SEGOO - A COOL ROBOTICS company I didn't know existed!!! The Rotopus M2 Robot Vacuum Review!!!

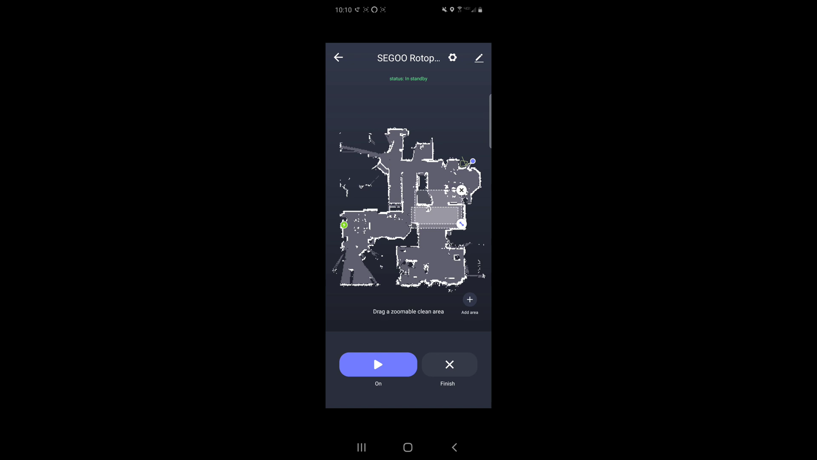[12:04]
So, all you have to do is just press the Go button if you have a concentrated area. You can also add new ones. One downside is you can't tell the WorldVacuum to clean multiple areas. But one trick I found is you can actually overlay multiple areas to have the WorldVacuum to clean the area more than once. But maybe in the future, they can provide a software update. Okay, let's go ahead and jump back to the main menu here. You also have recharge.
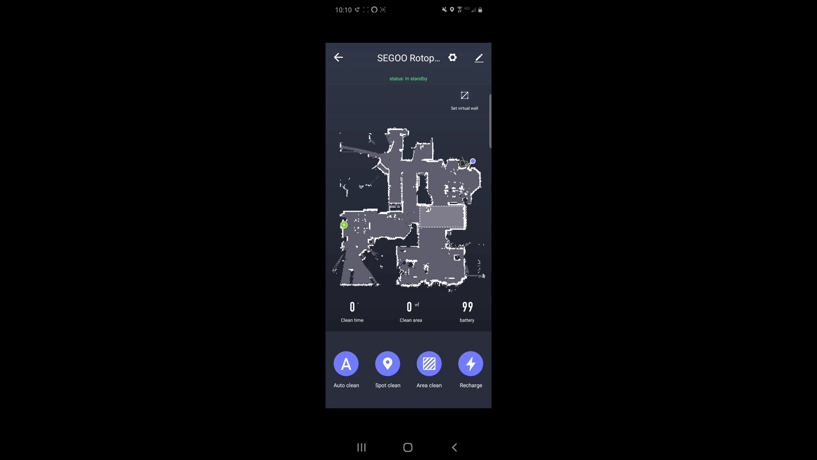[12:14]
And lastly, we got virtual wall.
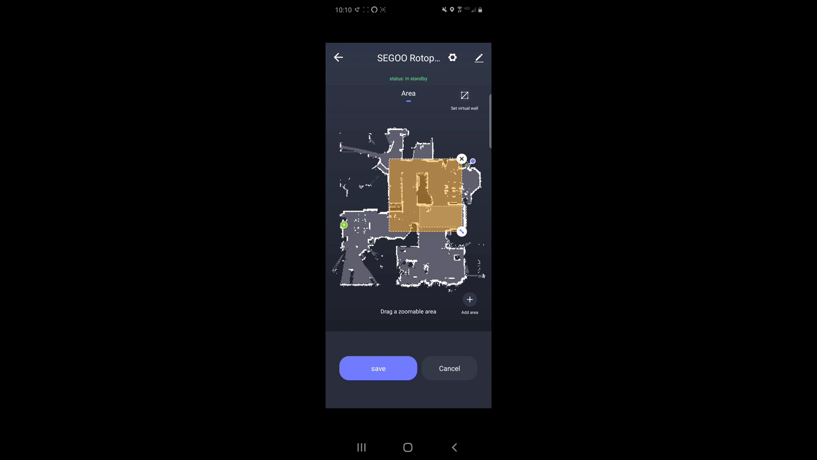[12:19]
So, once we add a virtual wall, you can actually tell the WorldVacuum to not clean that area or something. Okay, let's go ahead and check out the settings. Now you can find Robot, which will announce its position.